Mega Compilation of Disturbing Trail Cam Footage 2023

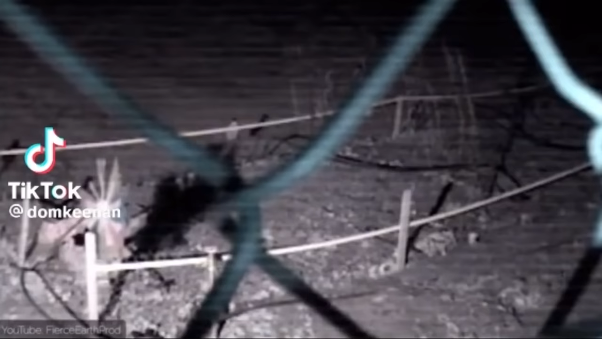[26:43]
Randy had a trail camera mounted on his fence, but pay close attention as something sprints past. At first, the footage may not seem too alarming, but when we slow the footage down, this is when you can really get a glimpse of what ran past. A werewolf or dogman looking creature is seen.
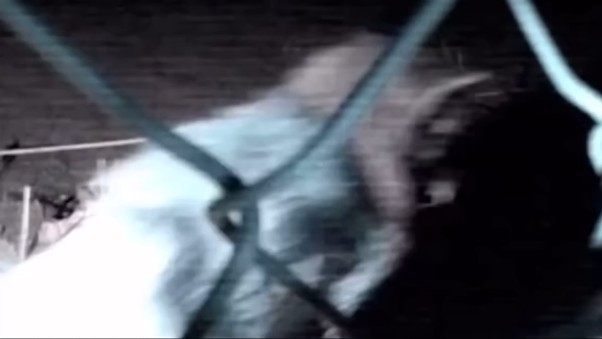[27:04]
Randy rewatched his trail cam footage the next day and was completely shocked by what he captured. Here is his story.
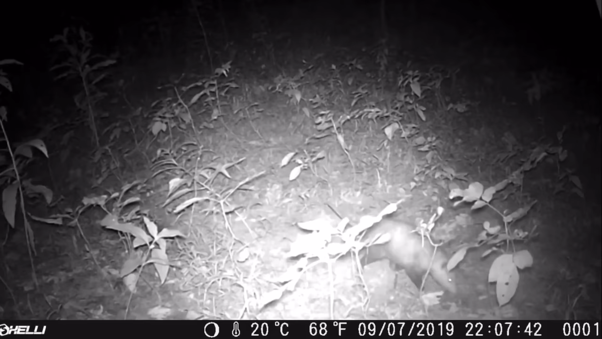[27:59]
Newman Outdoors set up the camera to get a closer look at the wildlife, but this was not exactly the wildlife he had in mind.
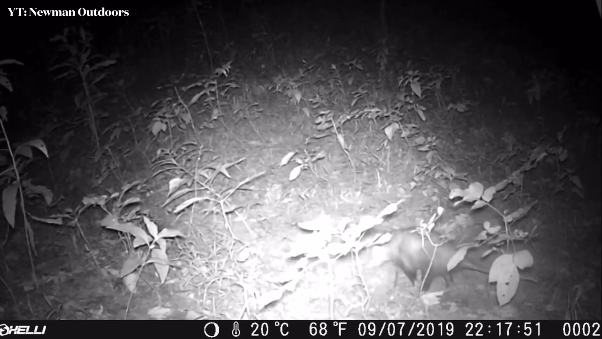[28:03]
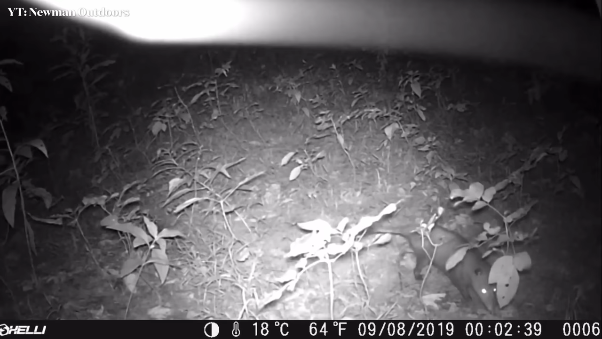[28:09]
As you can see, a good sized spider spends lots of time crawling around on the lens.
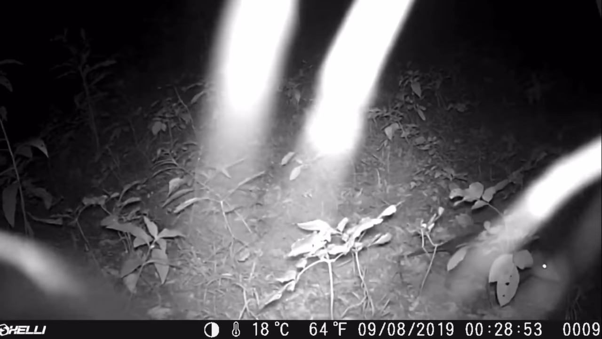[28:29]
Because of the way too close view, it's hard to determine what type of spider it is. Let me know in the comments if you can figure it out.
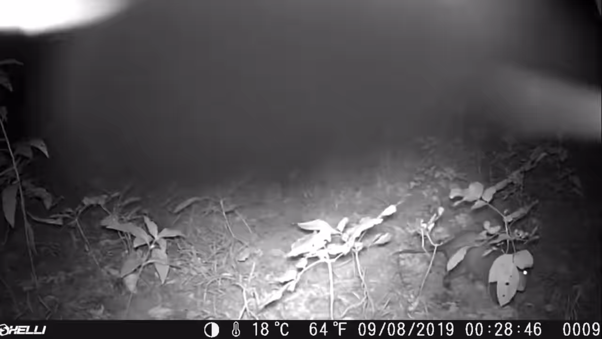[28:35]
For some reason it seems like spiders like these cameras because the same thing happened to my ring doorbell. Check it out.
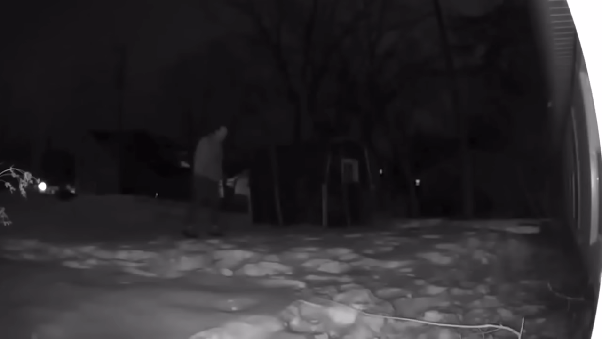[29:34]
An older looking man is seen approaching her house and peering into her bedroom window, watching her sleep.
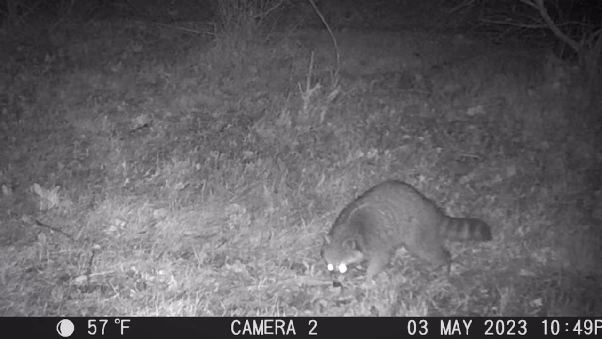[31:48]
First, the police set up trail cam snapped various photos of normal wildlife.
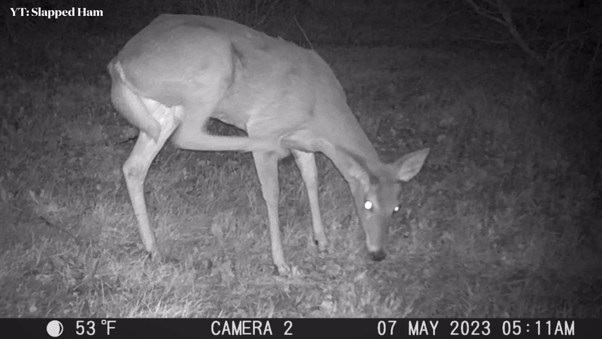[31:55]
It captured a raccoon, a deer, a skunk, and even some wild turkeys.
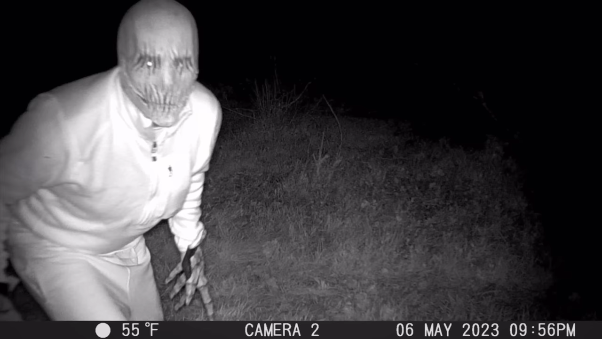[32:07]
The face of this thing looks terrifying and shockingly realistic.
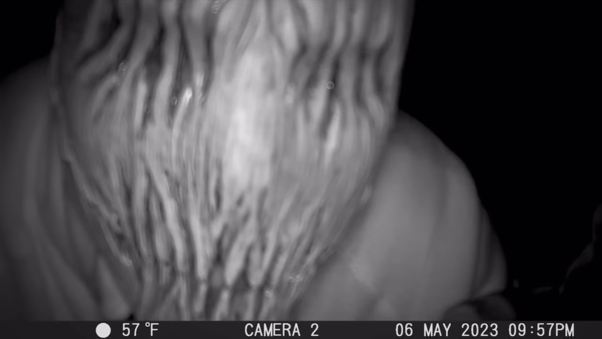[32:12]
In the last photo, it puts its face right up to the camera. These strange photos definitely got people talking.
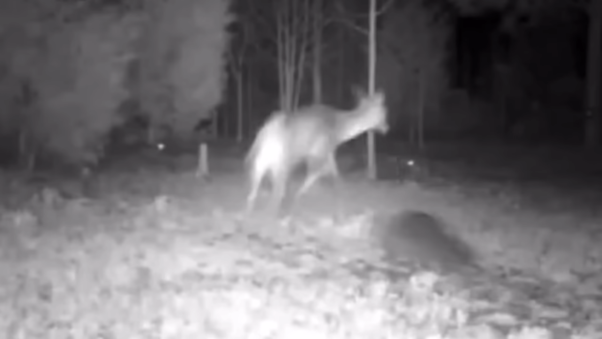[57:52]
The deer is more frightened by the presence of the raccoon than the raccoon is of the deer. I guess size really doesn't matter, in the wild that is. Let's take a look at another incident that shows this.
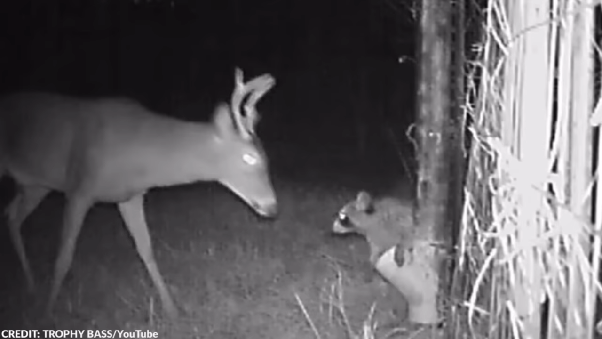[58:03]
This lone raccoon is completely blocking this deer from getting to the deer feeder. The raccoon is determined to get all of the food for itself.
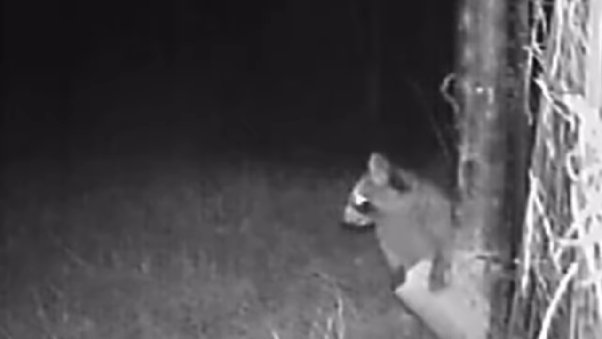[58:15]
It swats at the deer, giving it a nice smack on the face, which scares it away. The raccoon never gives up.